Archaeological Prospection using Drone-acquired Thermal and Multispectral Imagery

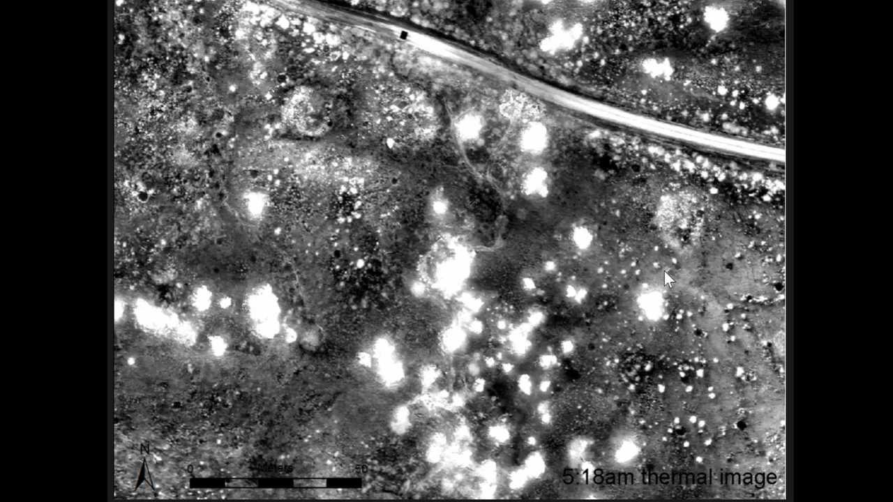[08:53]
this case several of those uh subterranean house compounds are visible here and here um and uh in this so in this instance uh the the visibility of those features was maximized at a point uh relatively late in the night so we waited until uh they had had the maximum amount of time to cool over the course of the night
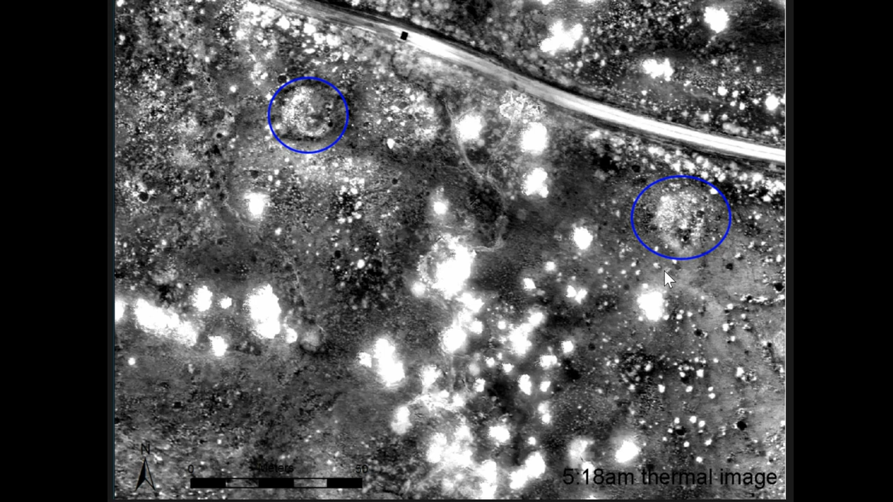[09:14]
but before the sun started heating them up in the morning um and uh this particular house
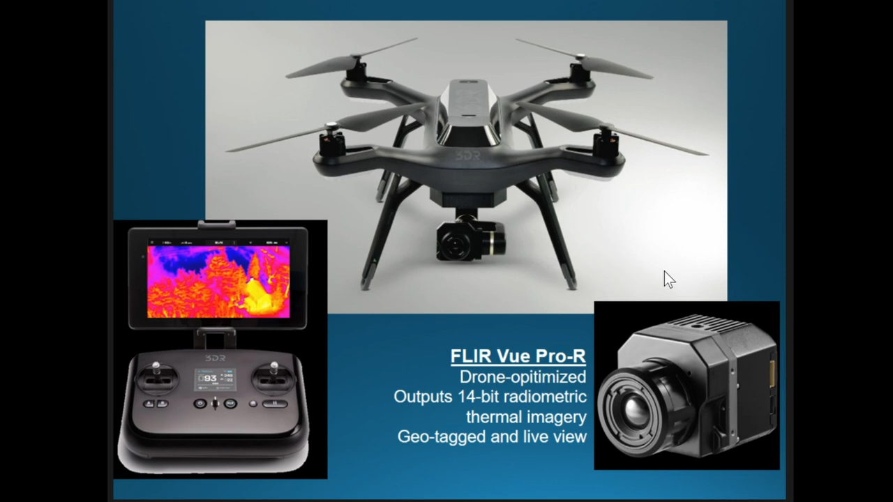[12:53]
to provide a geotag on each of the images which facilitates their processing and photoscan or other kinds of photogrammetric software and um it also enables the imagery to be live view so you can you know have real-time telemetry on the imagery as it's been collected um we've paired this also with uh
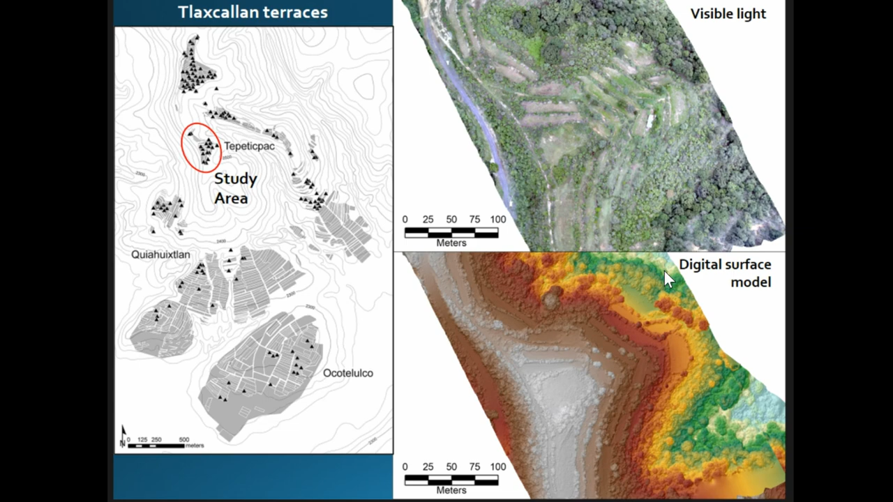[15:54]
a lot of forest but there's also these terraces that are visible in the image and each one of those terraces has on it uh usually a couple of houses or other buildings and things like that so zooming into the top of the site at the highest terrace this is a false color near infrared
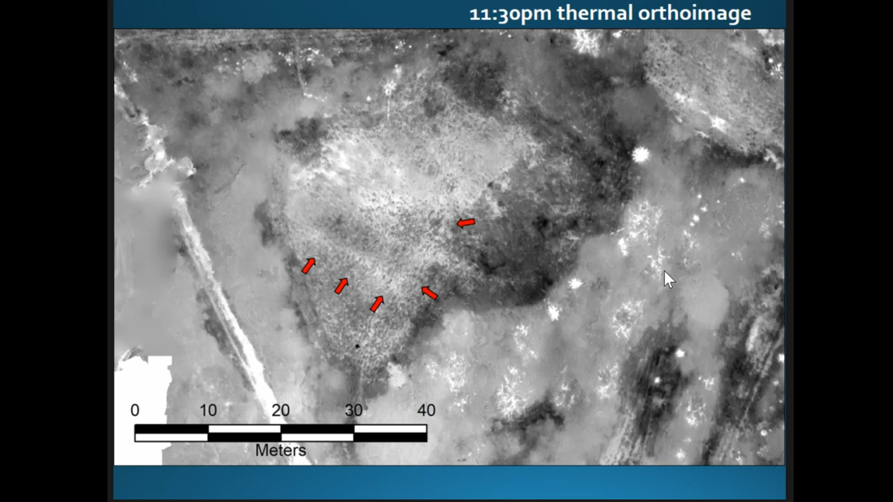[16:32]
these uh sort of higher value that is warmer um rectilinear things right there um thinking that the best time to capture our thermal imagery would be later in the night more like in the wee hours three or four in the morning we went back again at um in this case about 4am except now the site sucks and you can barely see anything in it and that it was one hard learned lesson which is that dew matters a lot water has a has a very powerful um uh thermal property in terms that
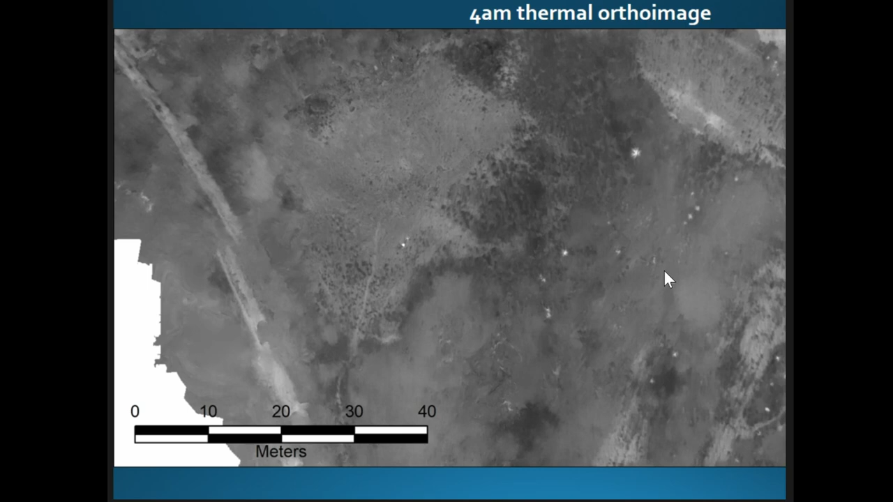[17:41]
basically masked all of the features luckily we have that early one but this is basically the strategy that we do we go to an archaeological site and then we image it at various points throughout the night because you often don't know which one's going to be the best um okay here's a second uh case study what time is it okay um
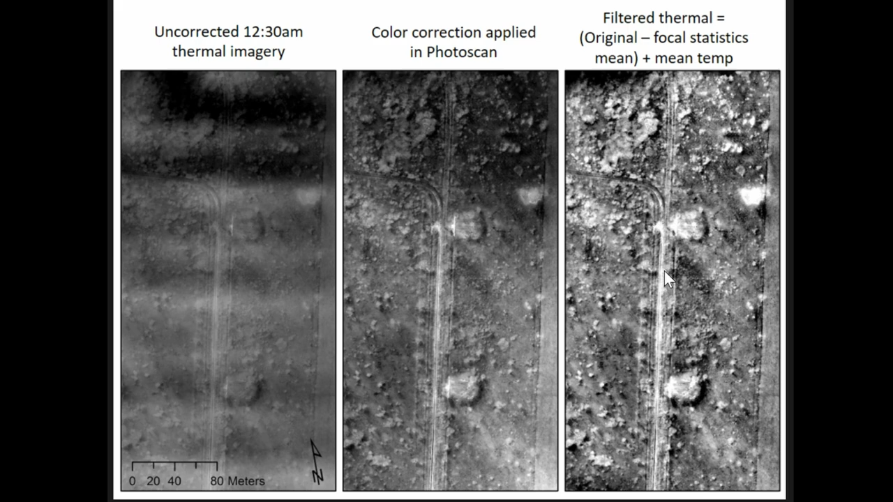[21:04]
but i think that this can be avoided if we were to um probably turn the camera on and let it acclimate to the temperature for something like an hour prior to flight so that's what we're going to be um trying in the future anyway we were able to find some of those house compounds like
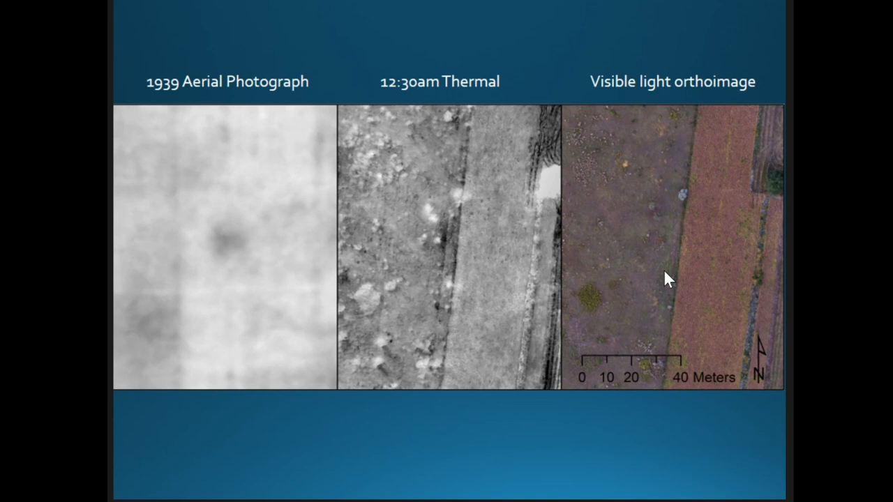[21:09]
this one but probably more excitingly is um uh this large earthwork that we discovered at the site so this large round or hexagonal
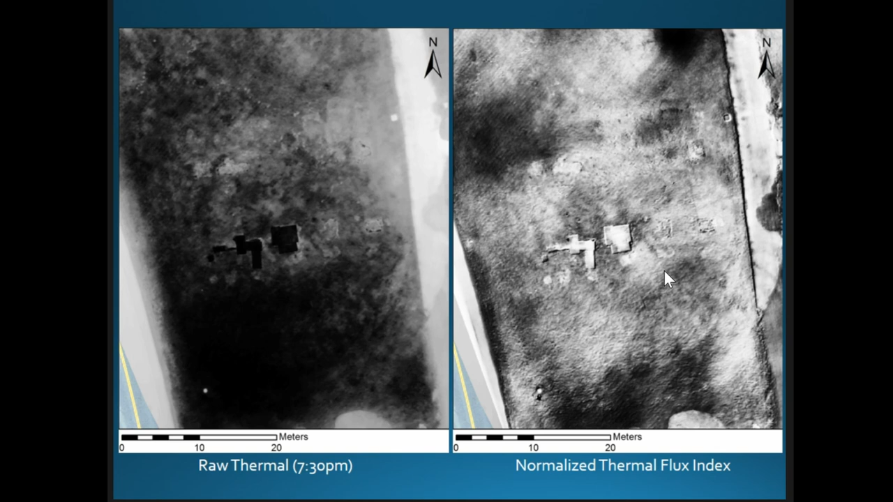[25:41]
to highlight um some of the features a little bit better in this case the foundations of this large office building and the entranceway at the top appear a little more clearly in the processed image than in a raw image so again these are just some examples of i think what are a lot of uh exciting possibilities with um thermal imagery going